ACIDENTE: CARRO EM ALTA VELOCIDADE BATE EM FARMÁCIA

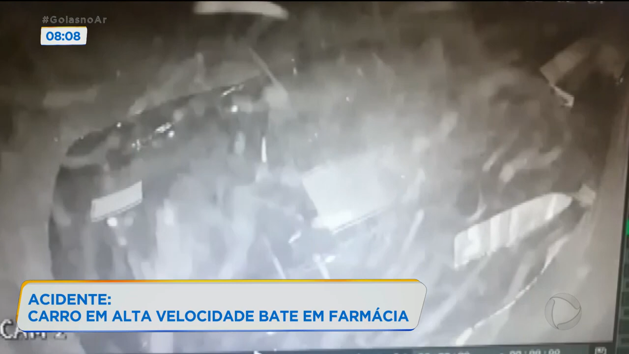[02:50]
não conseguiu de forma alguma fazer ali, contornar a praça, porque passou direto mesmo, né? Se tivesse um pedestre, por exemplo, ele teria perdido a vida na hora. É verdade, as imagens são muito claras, né?